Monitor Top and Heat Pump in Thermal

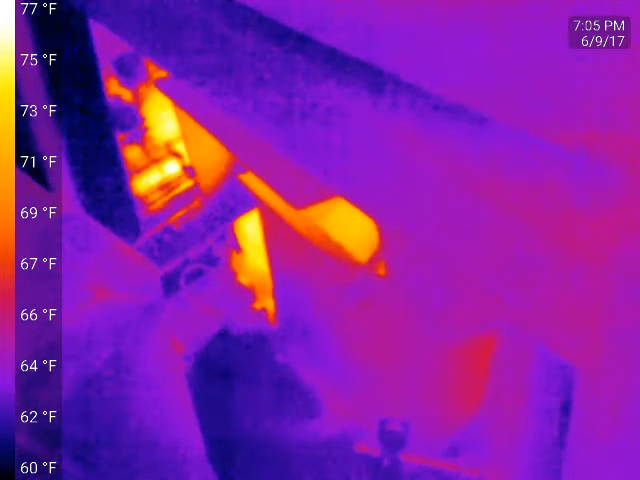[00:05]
On screen: scale top 77°F, scale bottom 60°F
little cooler today though and i've been curious to see what the heat pump would look like under uh thermal
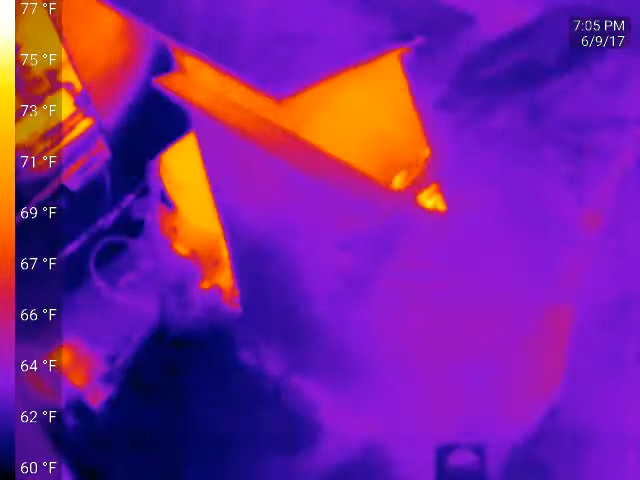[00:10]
On screen: scale top 77°F, scale bottom 60°F
um pretty much as i would expect uh there's the condenser down there um if you've ever had a refrigerator before you can probably recognize that i just ripped apart a refrigerator and tore the condenser out of it
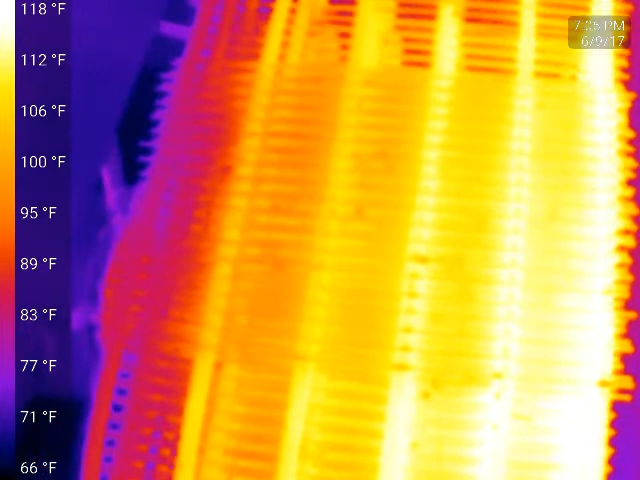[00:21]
On screen: scale top 118°F, scale bottom 66°F
and uh it's not the most effect well it's effective heat pump i mean it kept my place
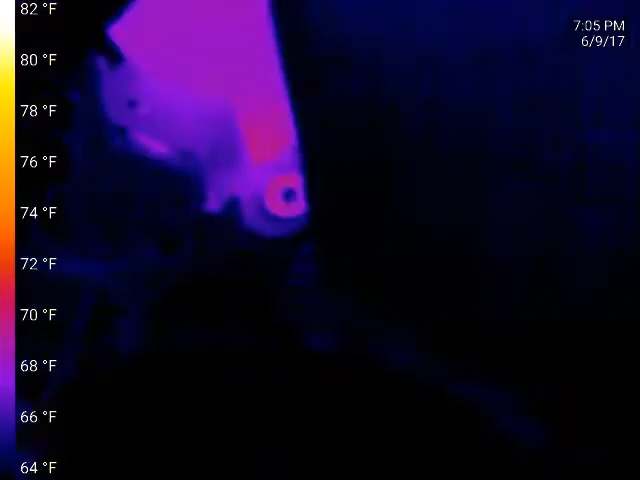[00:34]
On screen: scale top 82°F, scale bottom 64°F
um anyway uh it's been running for about 10
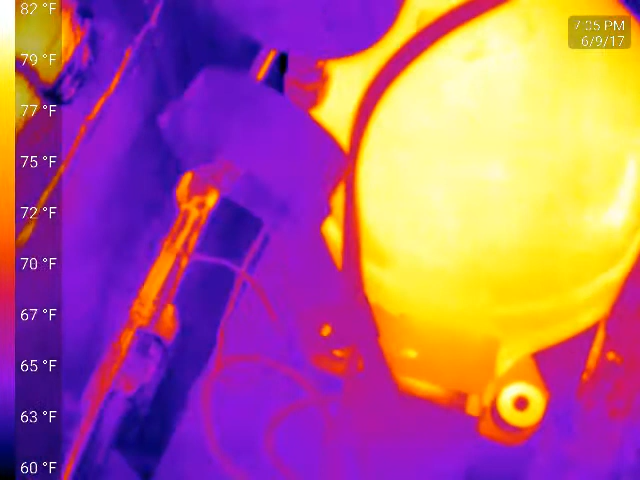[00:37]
On screen: scale top 82°F, scale bottom 60°F
minutes now so you can see the compressor's warm down there um these lines aren't insulated at all
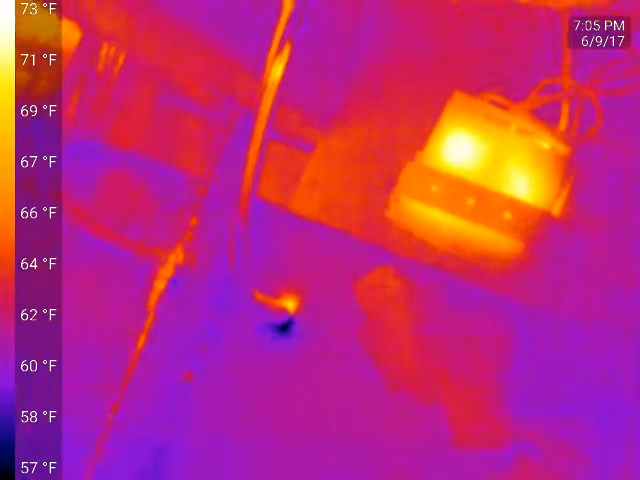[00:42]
On screen: scale top 73°F, scale bottom 57°F
um see the thermostat down there with the strap on it um the
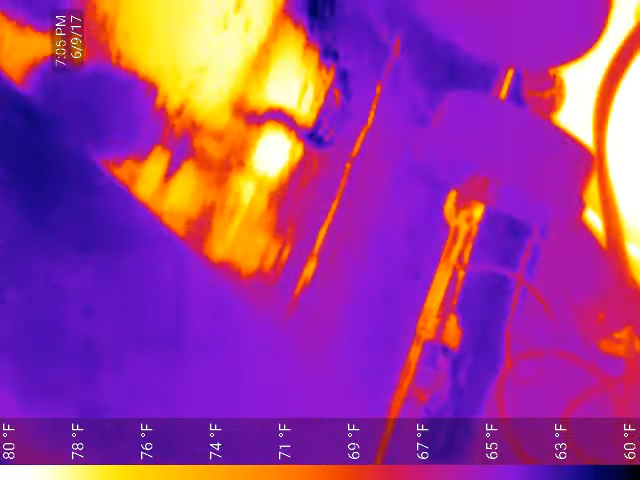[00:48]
On screen: scale top 80°F, scale bottom 60°F
reflection of the compressor there um um the the suction line is
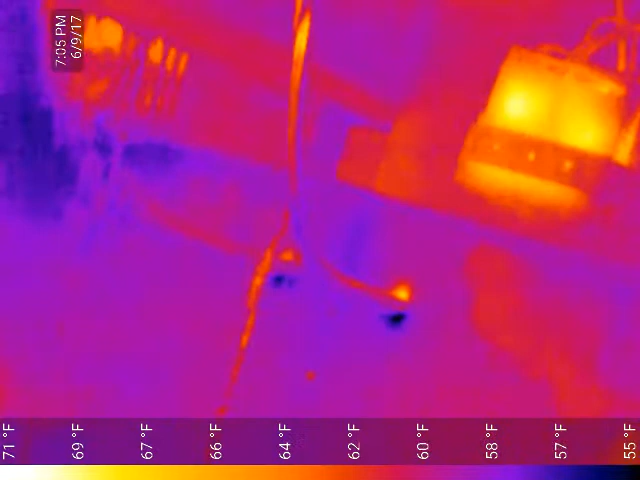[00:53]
On screen: scale top 71°F, scale bottom 55°F
uh what i got three sixteenths and excuse suction suction line is three eighths and the uh discharge line is is uh three sixteenths but uh you can't really tell much difference there
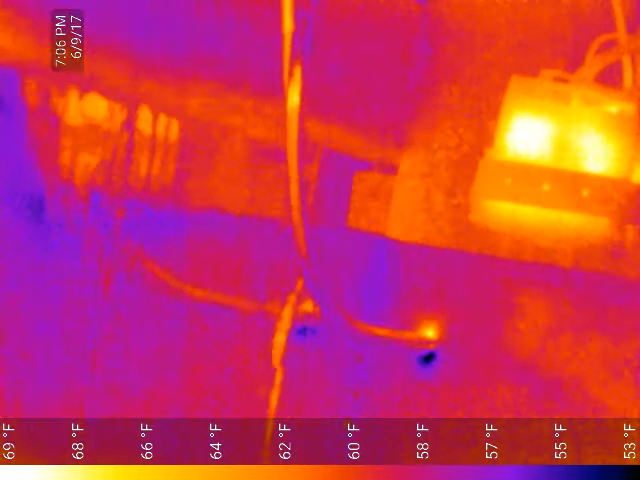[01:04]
On screen: scale top 69°F, scale bottom 53°F
uh they're both nice shiny copper new but you can see down there in the hole on the floor where they go through the dark spot on the left uh the cool wood and the brighter spot
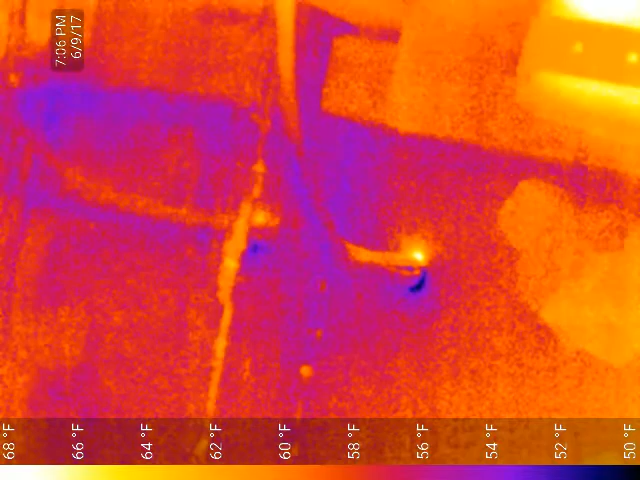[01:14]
On screen: scale top 68°F, scale bottom 50°F
right the warmer wood from two lines there so um
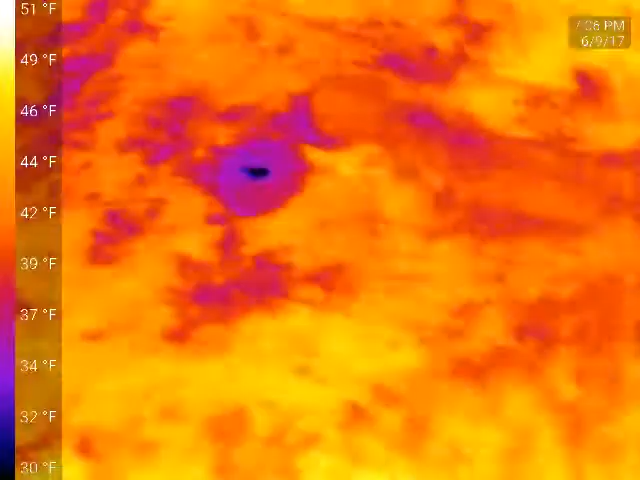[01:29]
little cloudy today but still a nice cool sky
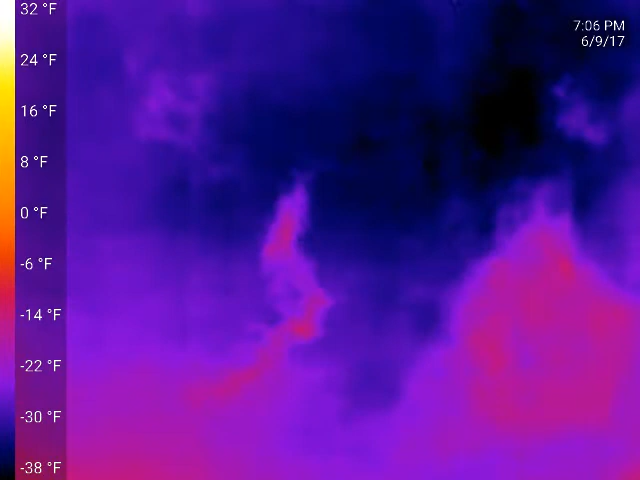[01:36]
On screen: scale top 32°F, scale bottom -38°F
cell phone tower there um it is warm but it's not really any warmer than the trees
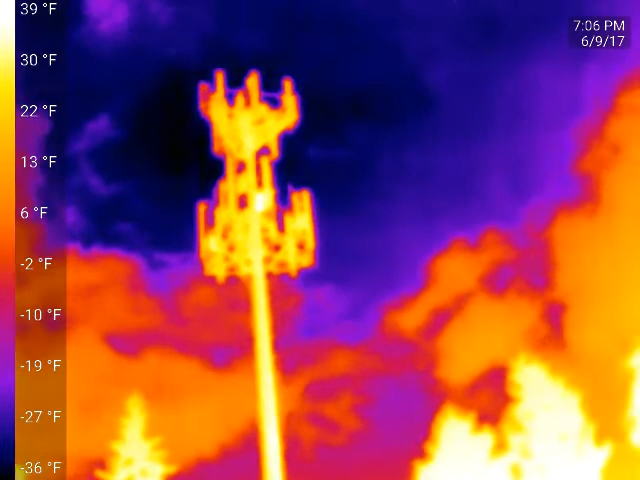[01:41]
On screen: scale top 39°F, scale bottom -36°F
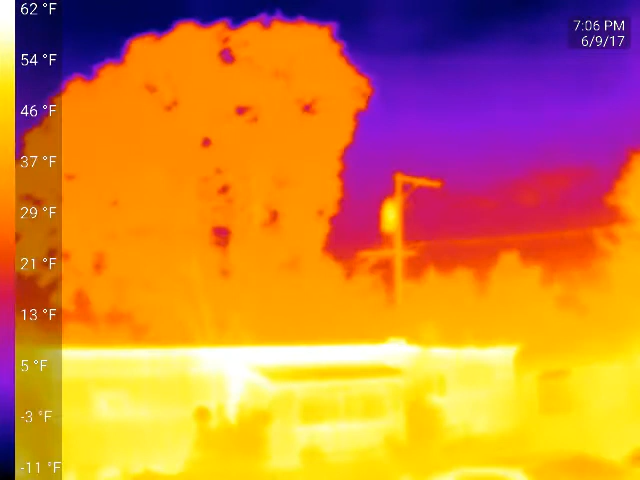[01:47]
On screen: scale top 62°F, scale bottom -11°F
there's a transformer over there that's a little toasty we're only up to about halfway frost line on the uh on the evaporator out here oh it
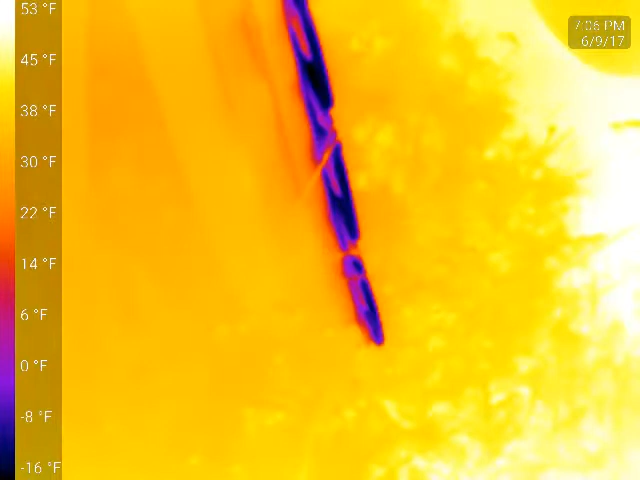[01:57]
On screen: scale top 53°F, scale bottom -16°F
has been running very long it'd be much more interesting to see this thing once it's been running for a few hours like on a cold day